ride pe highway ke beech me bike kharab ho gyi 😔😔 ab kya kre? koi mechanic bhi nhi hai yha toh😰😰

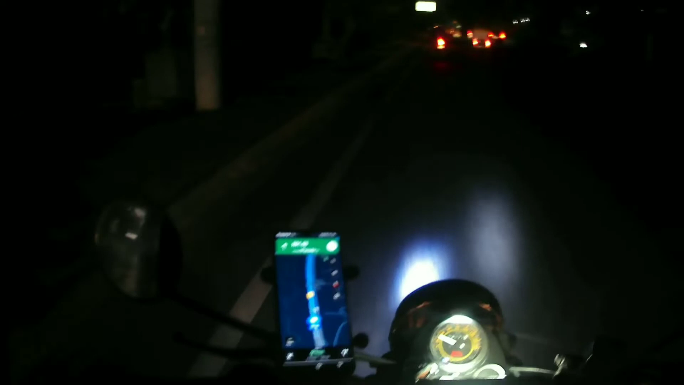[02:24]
हो गई गूबल मैप यहां से दो रस्ते दिखा रहे हैं इंदर देखते हैं को रस्त पर जा रहा है और अब सब को ठड़ भी लगड़ते से दो मिट के लिए रुके दे दो मिट बात फिर से चलेंगे